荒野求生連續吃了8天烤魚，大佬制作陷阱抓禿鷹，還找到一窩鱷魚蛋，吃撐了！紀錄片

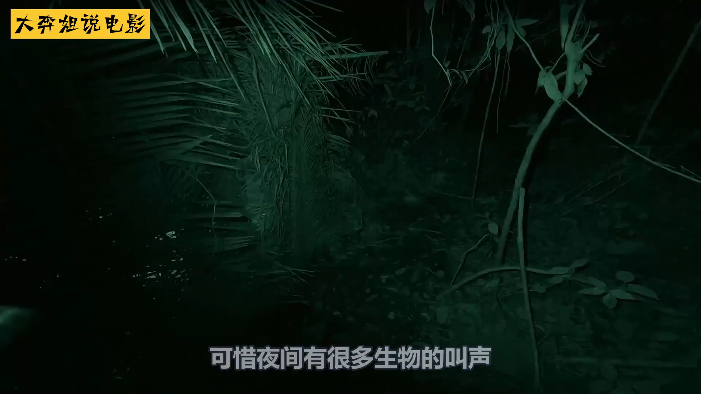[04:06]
可惜夜间有很多生物的叫声根
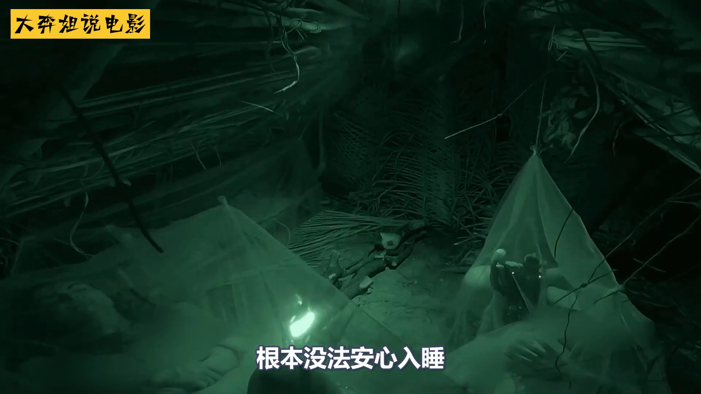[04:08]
本没法安心入睡让他们没想到的是大半夜还有食物送上门一只大
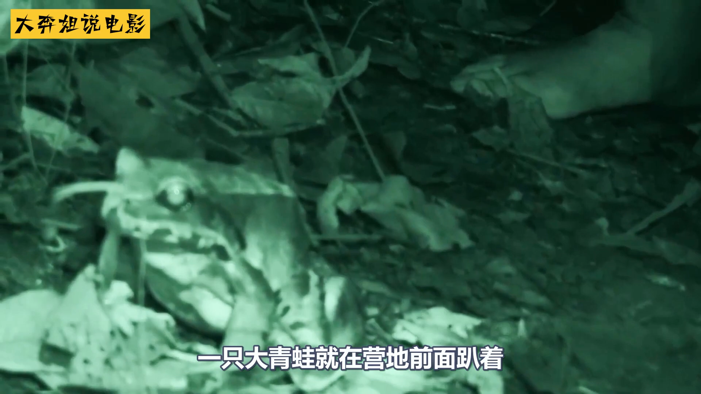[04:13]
青蛙就在营地前面趴着块头那是相当的大翠丝直接用手抓起来这拿去烤来吃肯定很棒突然青蛙分泌出不少液体也不知道什么品种
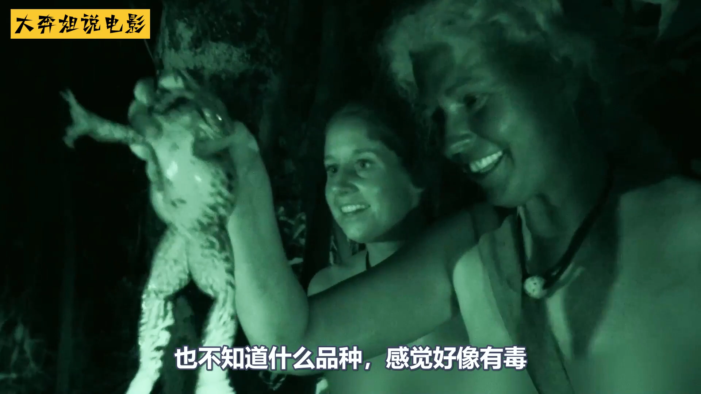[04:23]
感觉好像有毒为了安全起先他们决定先绑住等天亮再看看